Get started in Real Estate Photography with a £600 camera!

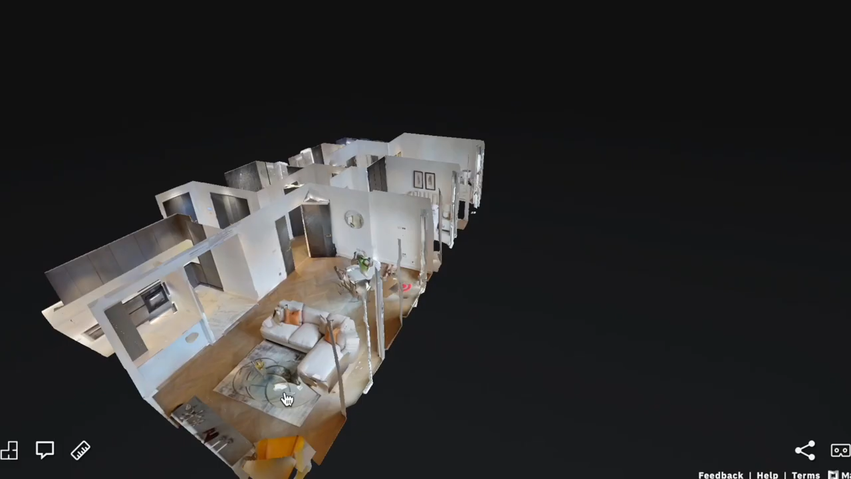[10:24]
But I'd get one that you can use with Mataport because it's a really easy way to create 360 models.